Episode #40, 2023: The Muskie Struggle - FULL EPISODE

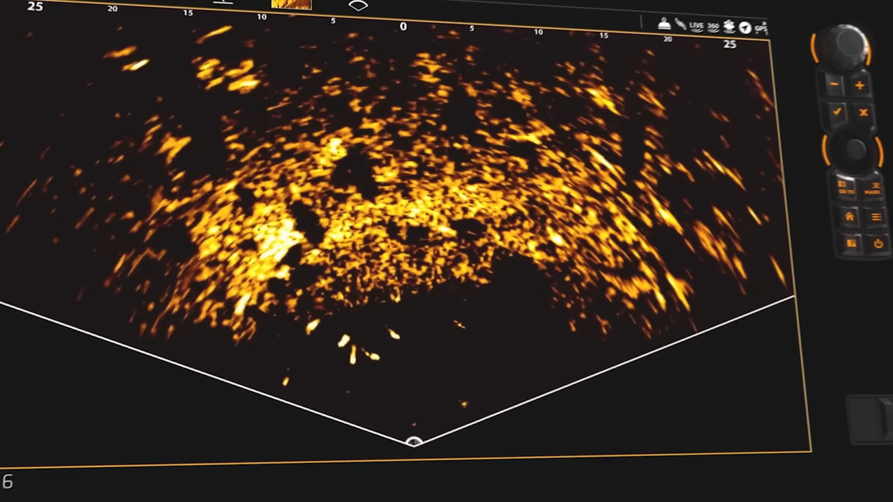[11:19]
new mega live imaging shows you what's below in real time